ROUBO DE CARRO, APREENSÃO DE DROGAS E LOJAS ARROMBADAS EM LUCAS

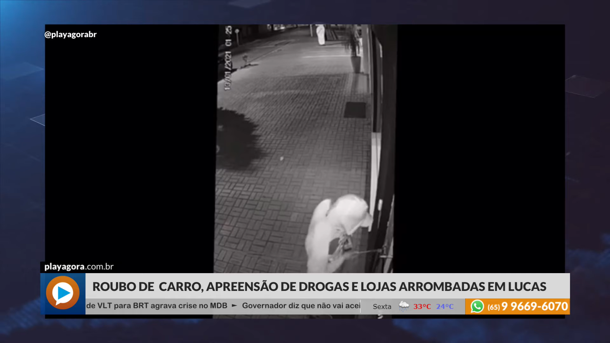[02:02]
Essa imagem revela que, durante a madrugada, Camila, um criminoso chega com uma faca e também com uma chave de fenda. Ele tenta arrombar esse estabelecimento. Ao amanhecer do dia, nossa equipe teve acesso à loja.